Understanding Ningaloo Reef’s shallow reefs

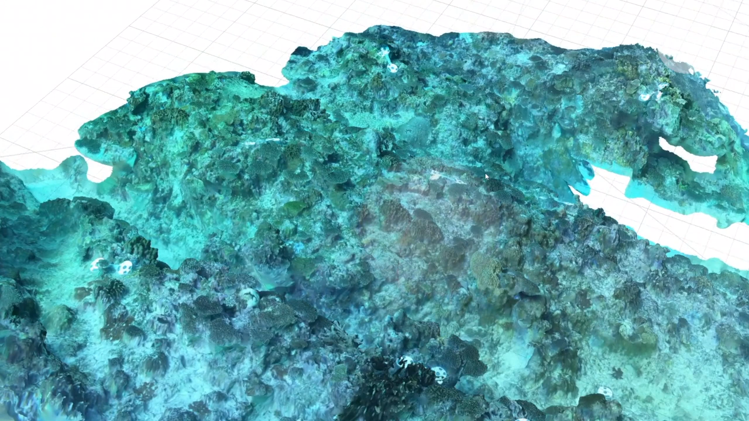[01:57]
we also have the ability to extract rugosity and measures of things such as colony size.